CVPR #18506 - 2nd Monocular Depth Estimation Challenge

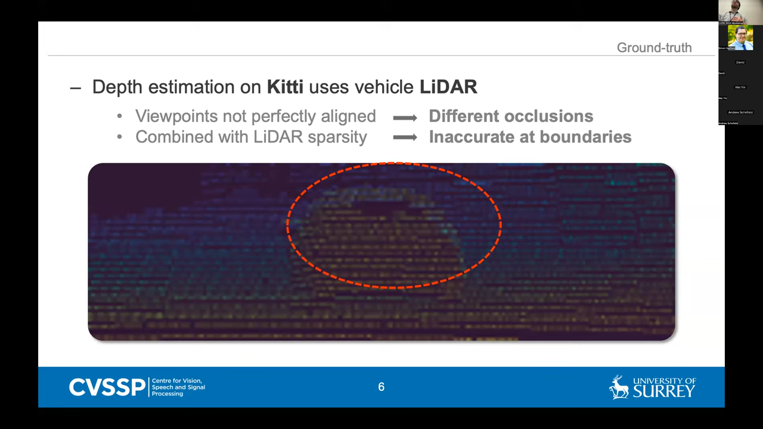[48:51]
you end up with slight inaccuracies at object boundaries. And it might not be very obvious, but one of the things that commonly happens is that you have points from the background that bleed onto foreground objects. So for example, again, you might not be able to see it, but for example, around this area, the points in the car are mixed with points in the background, which is obviously not correct.
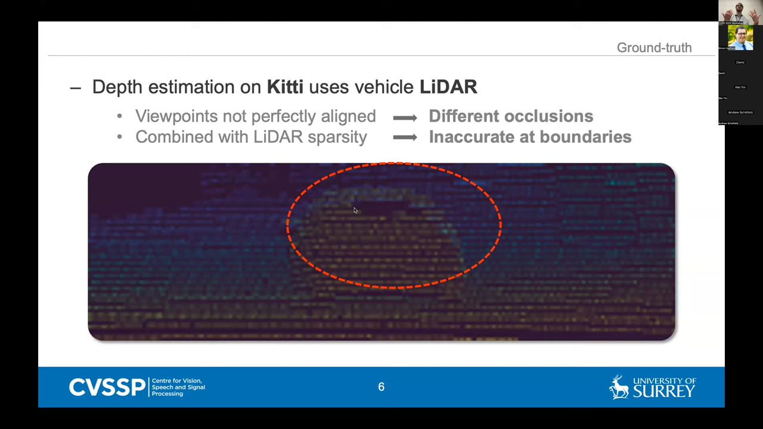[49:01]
And again, this tends to happen only, or yeah, pretty much exclusively at the boundaries of some of these objects. So instead, what we try to do is introduce this evaluation based on the SINS dataset, which consists of aligned image and LiDAR panoramas. And one of the great things about this dataset is that it's outdoor, but it's actually dense, which is very rare. again, given that it's actually collected with LiDAR.
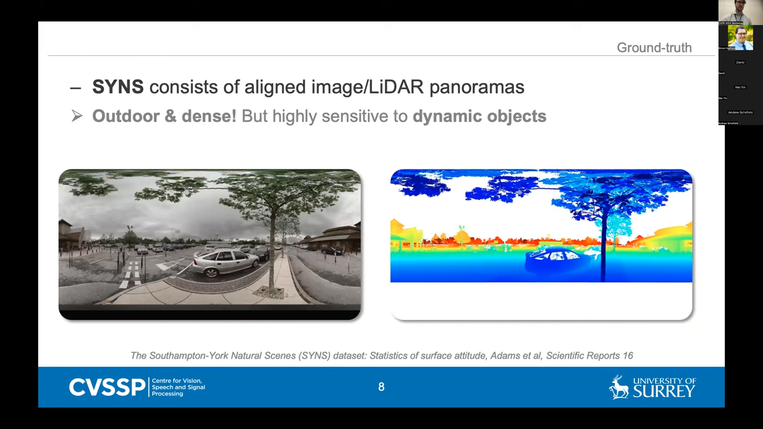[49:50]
So unfortunately, one of the things that it means is that even though the ground truth is very dense and very high quality, because each collection for both the image and the LiDAR takes a few minutes, you end up with a lot of issues with dynamic objects where you can see kind of some of these like weird spikes that happen where, you know, a car has been moving throughout the panorama. So obviously, since most of our deep learning methods can't really make use of panorama images,
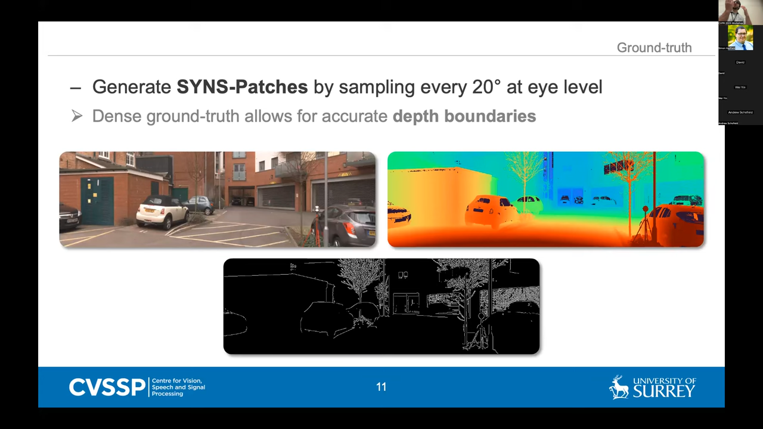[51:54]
which we know is again something that tends to be quite challenging for existing models to predict accurately, whether it's because we have some of these thin structures or just because you have some of these like interpolation artifacts where it's hard to make a big step in the depth without just like smoothing it out.
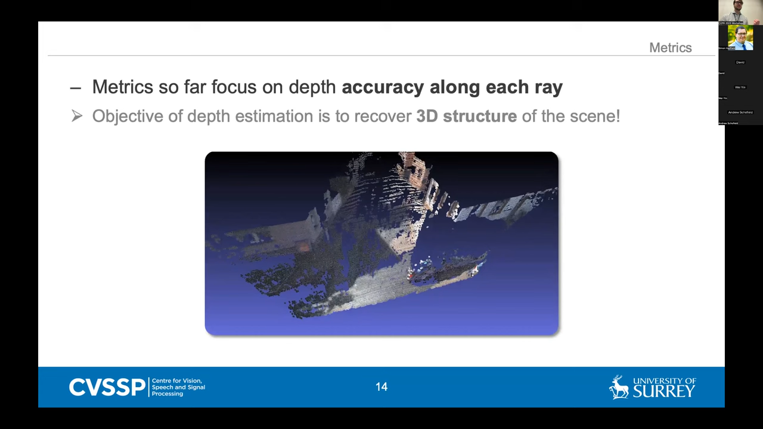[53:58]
But one of the other things that's a bit of a problem is that the metrics that I was talking about so far and that people commonly use focus only really on evaluating the accuracy of the depth along each ray, where they're comparing one point in the ground truth to one point in the prediction.
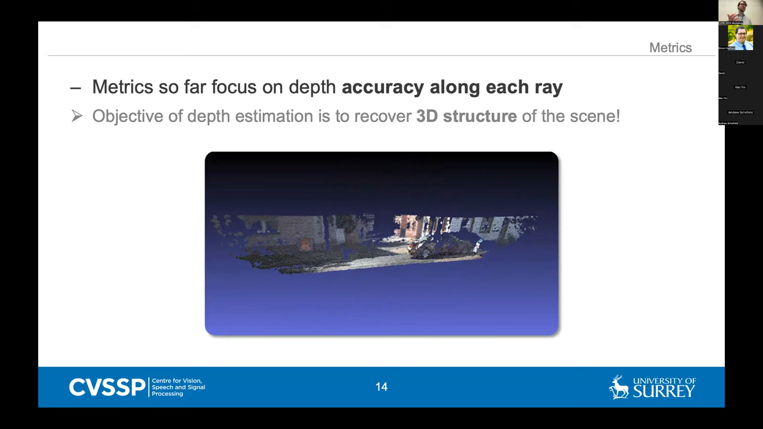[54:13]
But actually, the real objective of depth estimation is to try and recover the 3D structure of that scene. So this paper by Ornick et al.
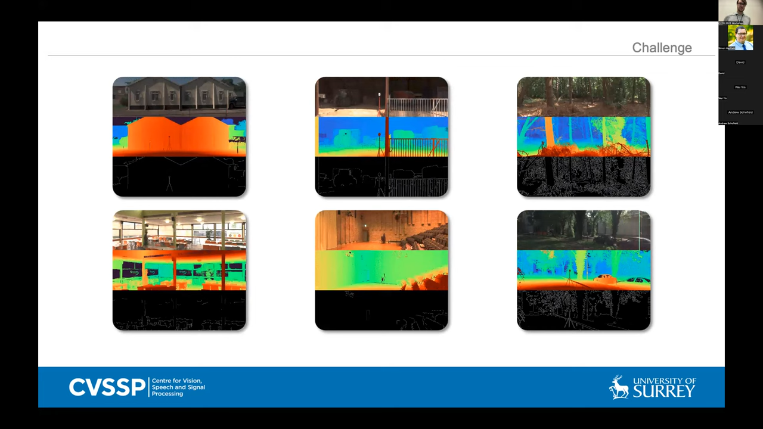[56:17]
So here you can see some of the examples from the since patches dataset. And again, one of the really good things about it is that, again, it just has quite a nice variety of scenes where you can see,
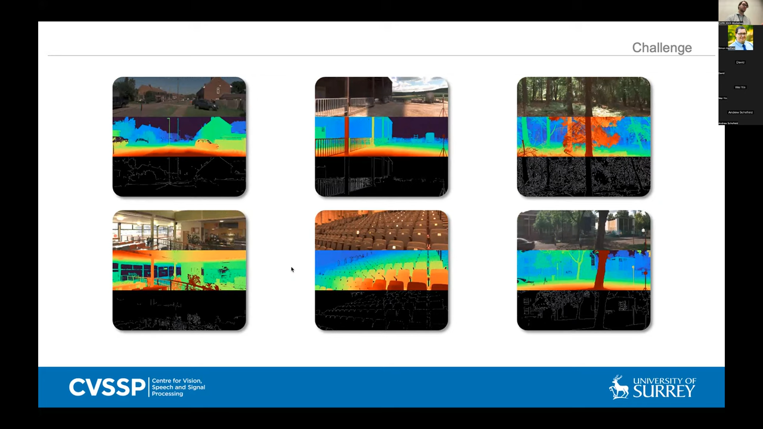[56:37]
then combined with some indoor scenes like cafeterias or lecture theaters.
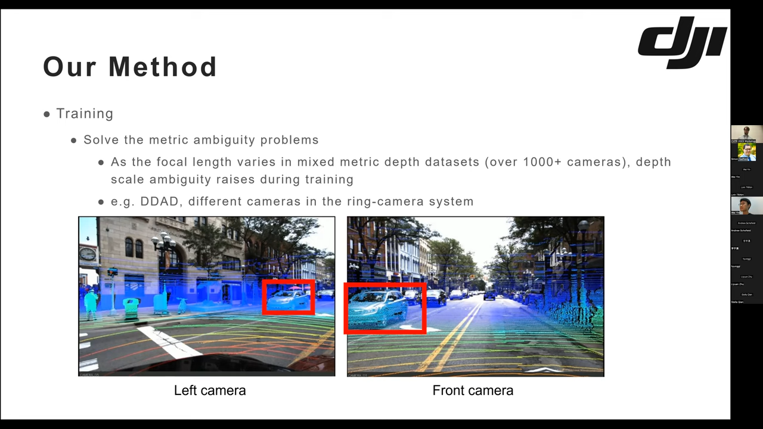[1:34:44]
but you tell the model that the distance are the same. So the model will fail in this training. So how to solve it? Actually, it's very easy in our training. And we propose a canonical space transformation.
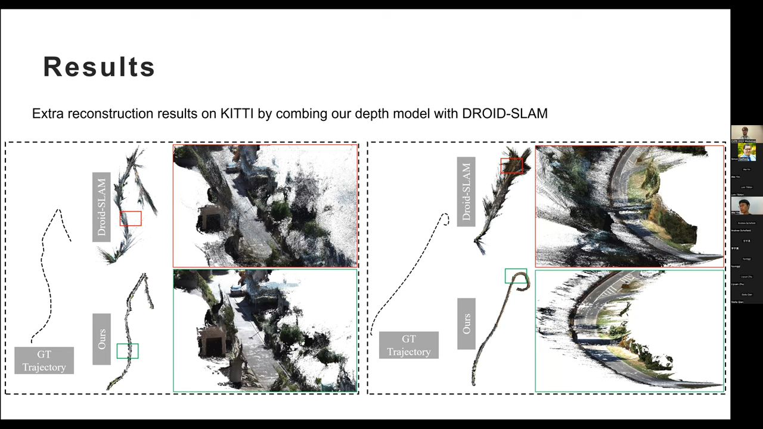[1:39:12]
And also we found that trajectory is much more accurate than the joint slam. Yeah, it seems it can alleviate the scale drift problem. Yeah, that's all. Thank you.